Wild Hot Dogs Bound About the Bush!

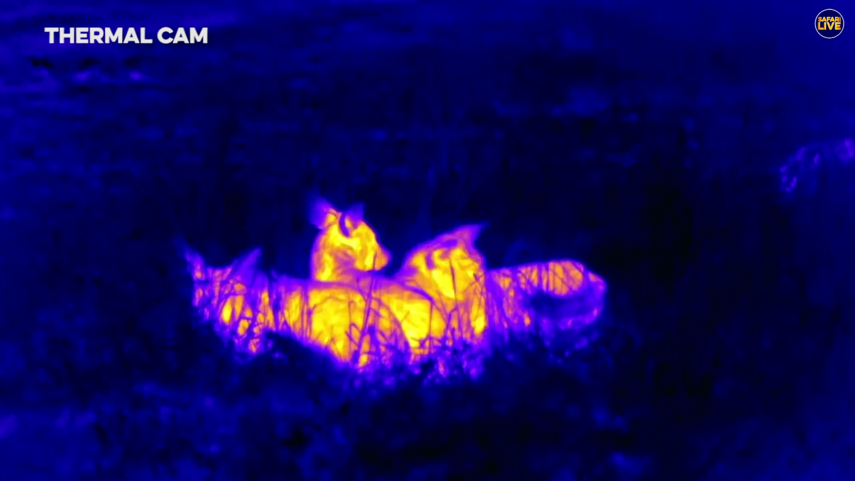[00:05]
It's not a lot of people come all the way to Africa or South Africa to look for wild dogs
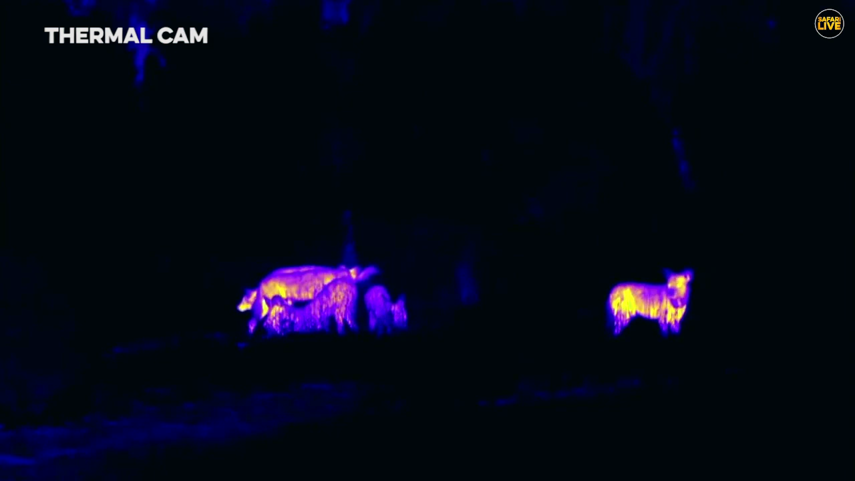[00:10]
and some people get to see them on the first drives. Some people come back year after year to spot these special creatures. They are endangered species animal and it is always a treat for anyone to spend time with these magnificent animals. Ooh they're bundles of joy.
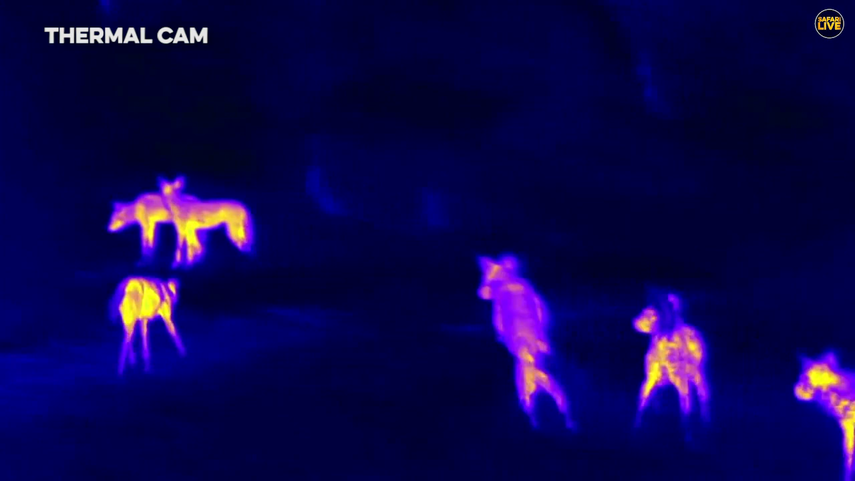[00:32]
You can see they're slowly warming up.
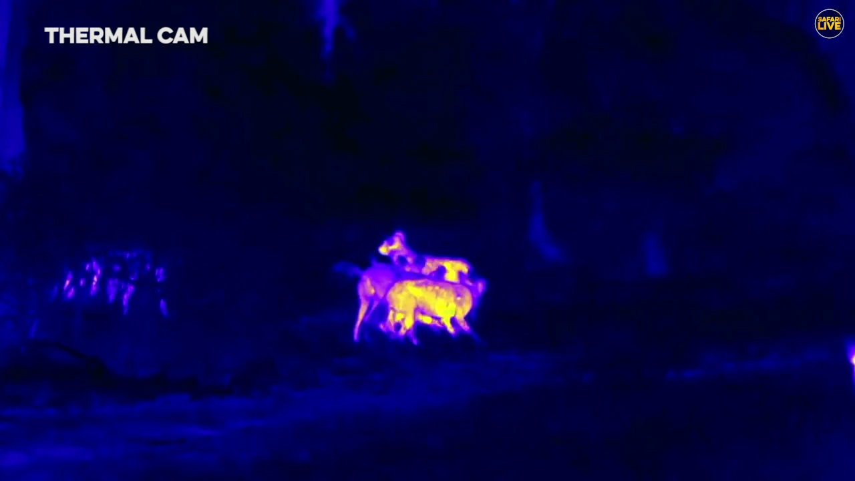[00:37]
Hot bodies.
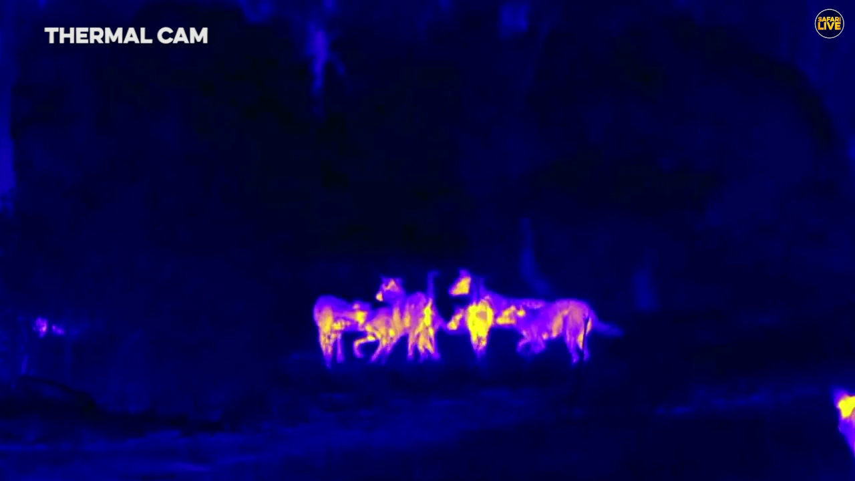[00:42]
A lot of socializing going on there. Decisions.